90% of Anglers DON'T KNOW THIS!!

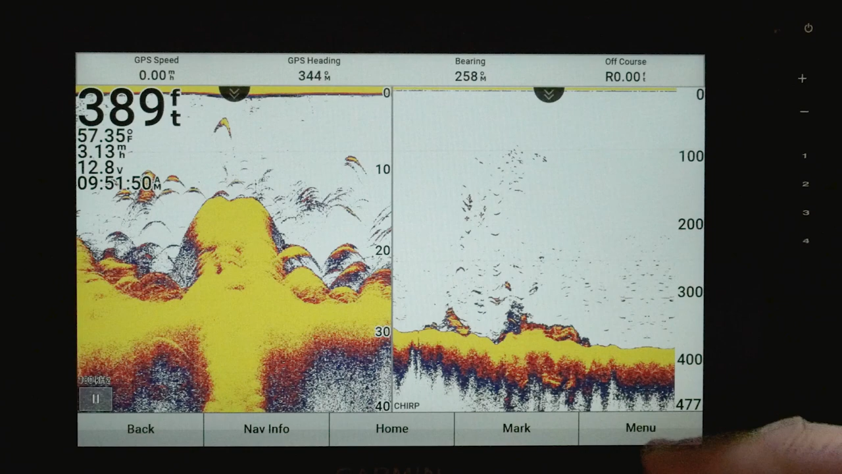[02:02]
On screen: depth 389 ft, water 57.35°F
hit menu and frequency. And I'll give you left or right. And you can see my left's at 180. And I can change that to chirp.
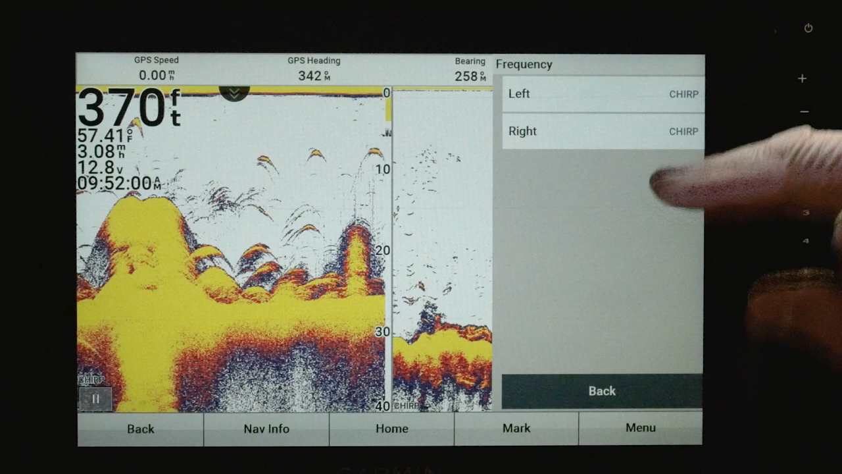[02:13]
On screen: depth 370 ft, water 57.41°F
And I can go to my right and go to 180 and flip them around. So those are some different things
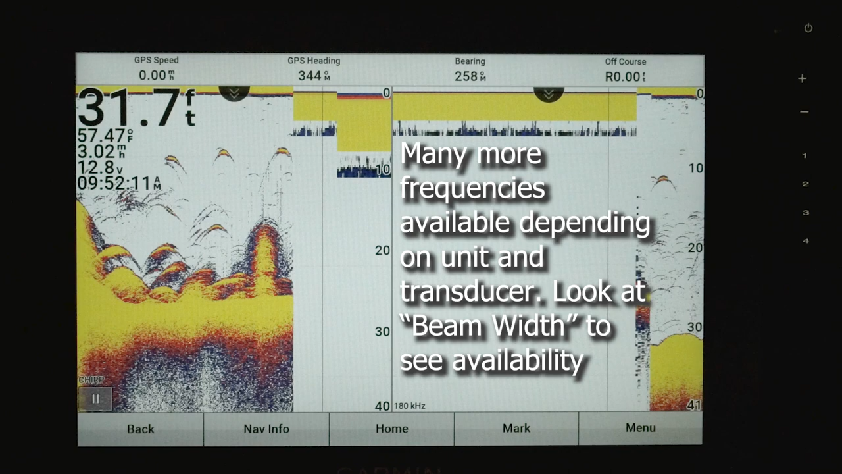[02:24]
On screen: depth 31.7 ft
that you can do with that split frequency. And that is a useful tool.
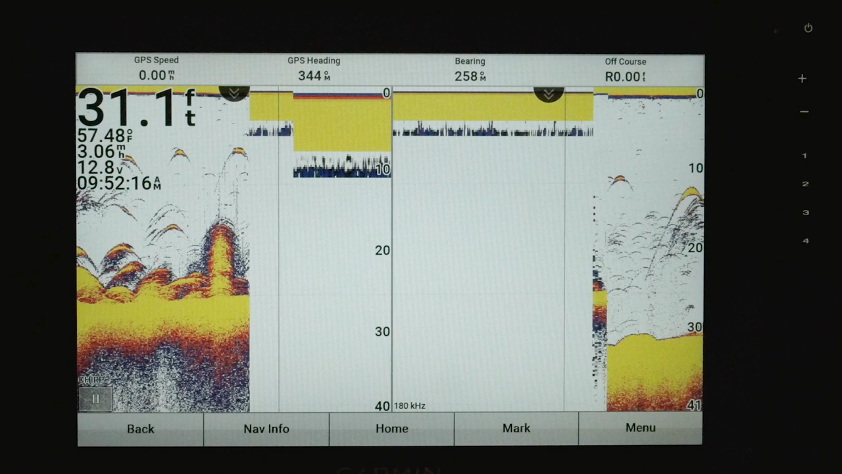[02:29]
On screen: depth 31.1 ft
And we'll go over that in a later video. Now, the disadvantage to traditional is it's not UHD or ultra high definition.
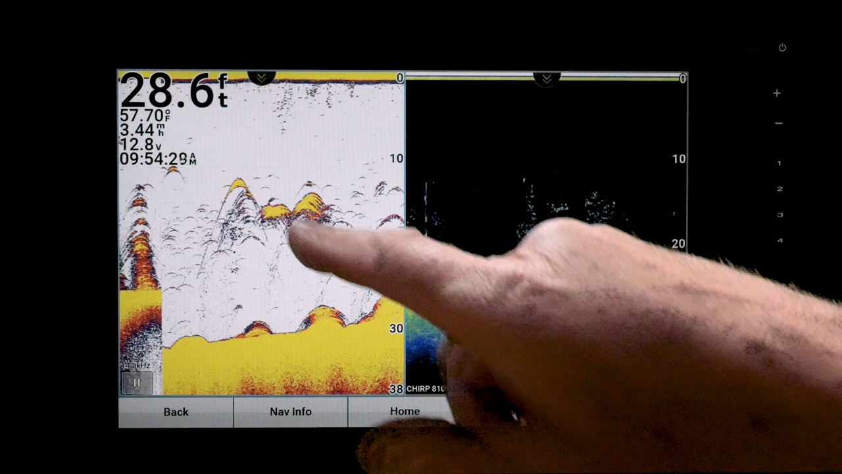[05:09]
On screen: depth 28.6 ft, water 57.70°F
And that is with the traditional on one side and a Clearview on the other. Now, if you're a new user to Garmin or any fish finder, this is really helpful because we're pretty confident in what we see on the traditional.
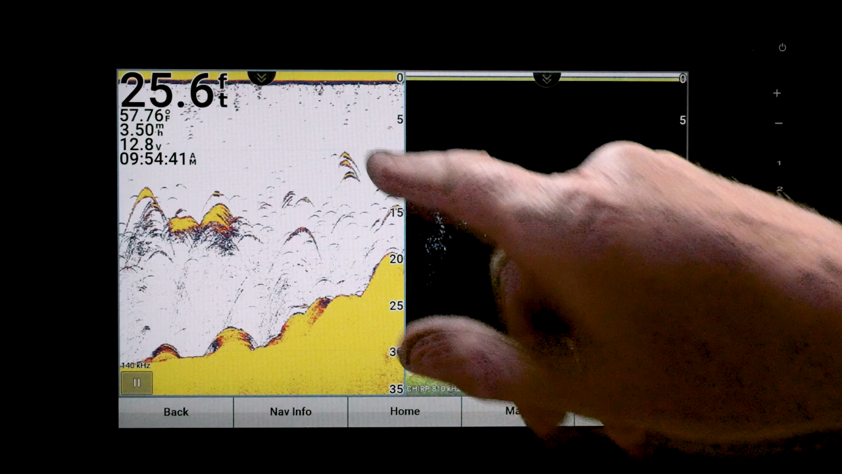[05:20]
On screen: depth 25.6 ft, water 57.76°F
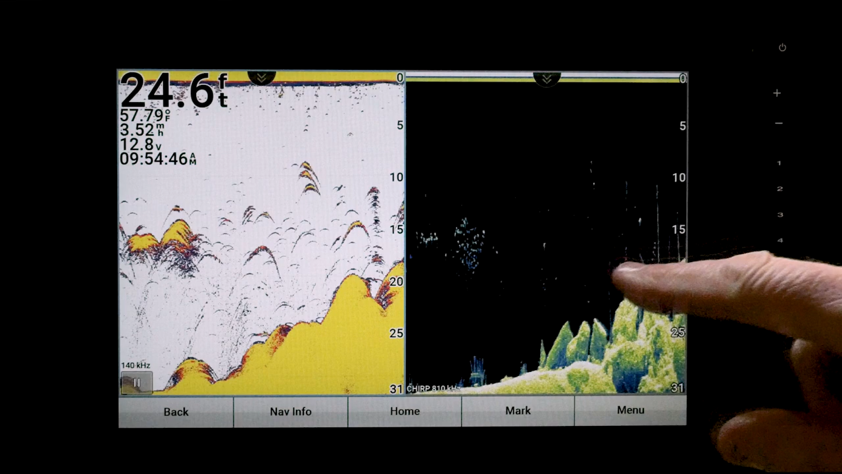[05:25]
On screen: depth 24.6 ft, water 57.79°F
But when you see it on the traditional in the Clearview, it helps you gain confidence in what you're seeing on the Clearview because it doesn't come through as arches.
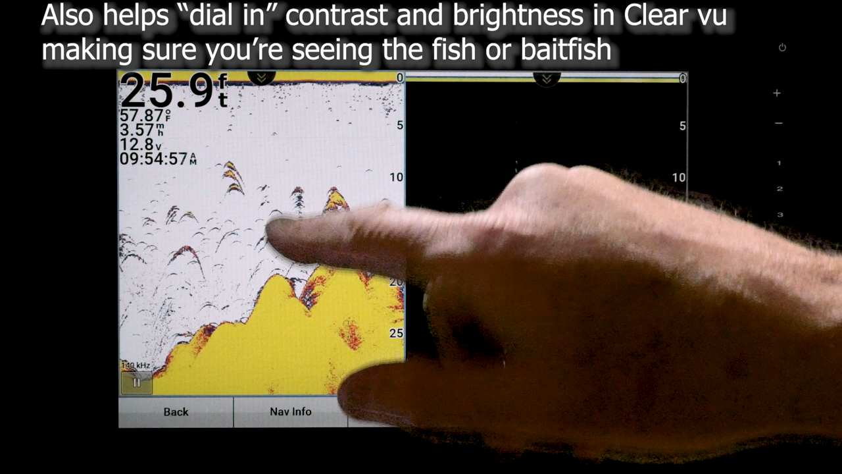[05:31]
On screen: depth 25.9 ft
It's just dots.
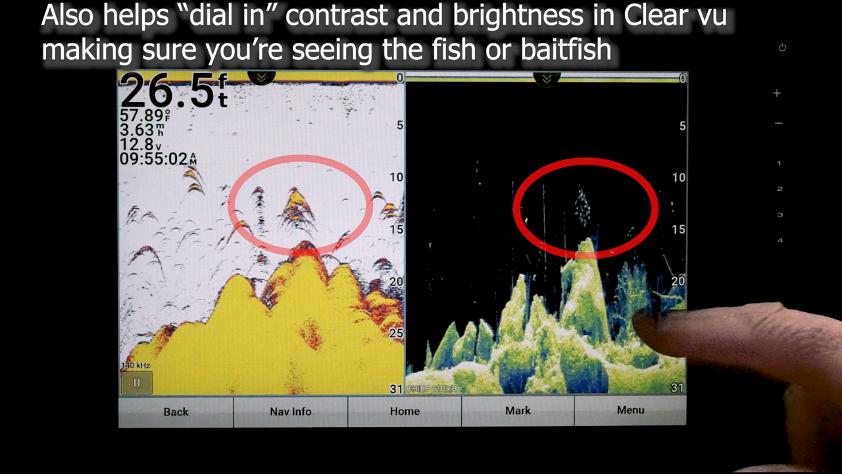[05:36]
On screen: depth 26.5 ft
But anyway, now, when you're running off the same transducer, I haven't found any interference problems.
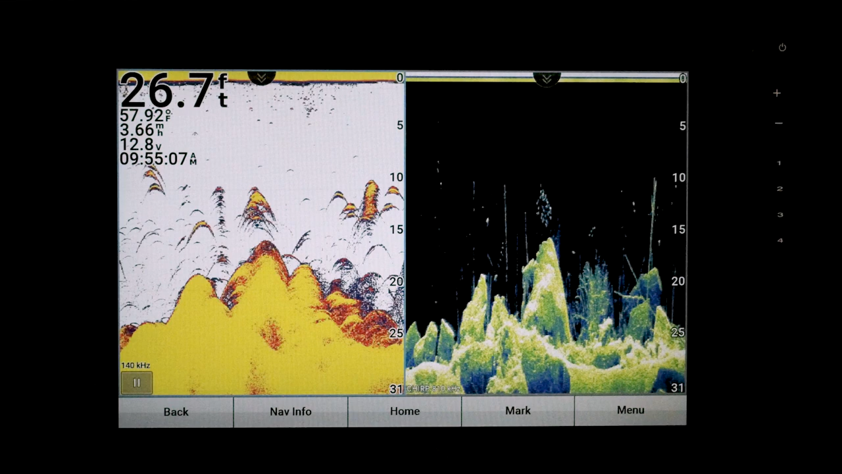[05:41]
On screen: depth 26.7 ft
When I'm running, say, just one unit on the console and I run this combo, there's no interference whatsoever. But I have been told by others that you can get interference when you run two separate transducers where you run, say, your traditional off the front transducer and your Clearview off the back so you can see all the way around the boat.
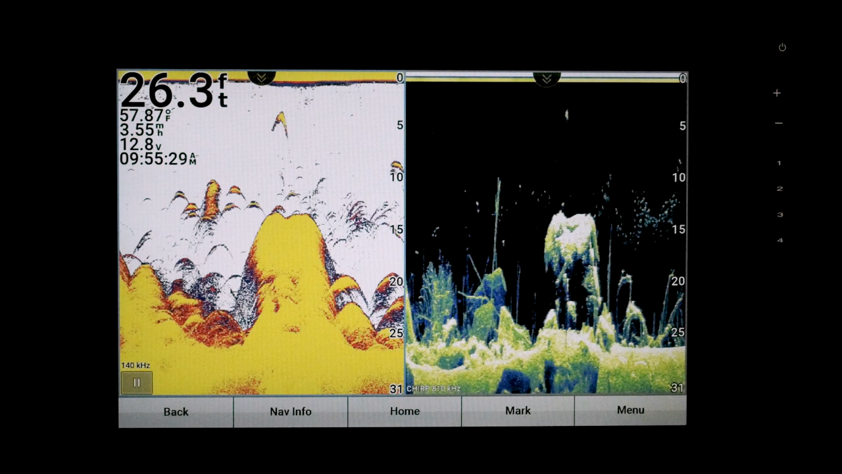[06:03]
On screen: depth 26.3 ft
And they are different sonar cone angles, but it is a useful tool.
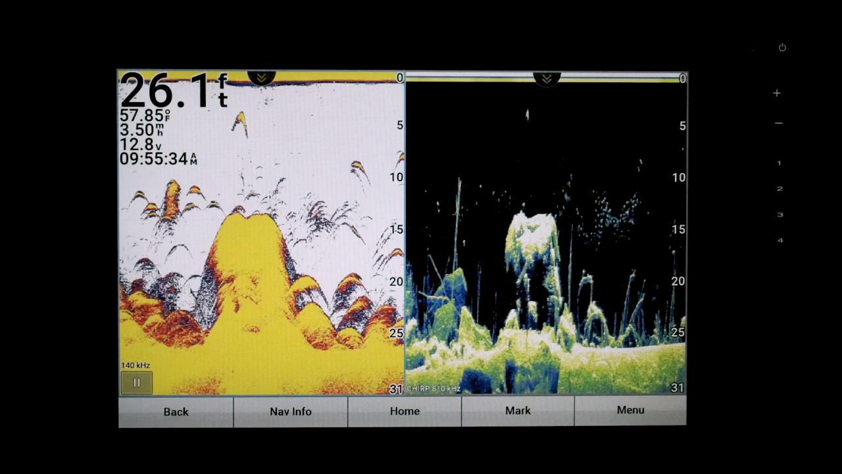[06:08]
On screen: depth 26.1 ft, water 57.85°F
I actually picked that up from a video I watched of Edwin Evers where he was doing that.